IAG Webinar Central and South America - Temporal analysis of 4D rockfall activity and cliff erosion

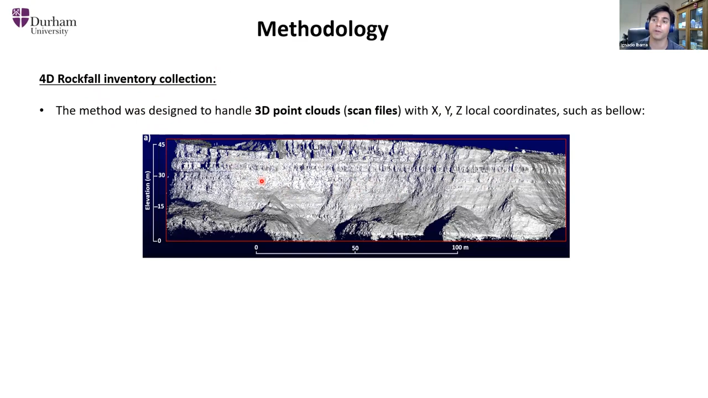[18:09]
So this is a typical high resolution point cloud that we obtained from the previous slide that showed the field deployment. The method or workflow that I did develop was a computational routine, which is defined by a sequence of code that are called upon and applied rapidly through Cloud Compare, which is a software of robotics, informatics, etc. Trigger on a rolling basis using the command line of Windows, and now we updated this system using Python. The workflow includes three principal stages of automatization,
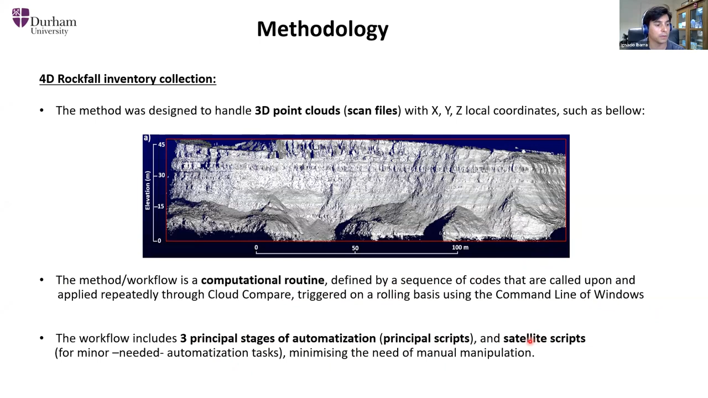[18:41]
which I call principal script, alongside with satellite scripts for minute but needed automatization tasks, minimizing the need of manual manipulation of the dataset. This is a conceptual figure that shows the data retention pipeline during the application of this workflow.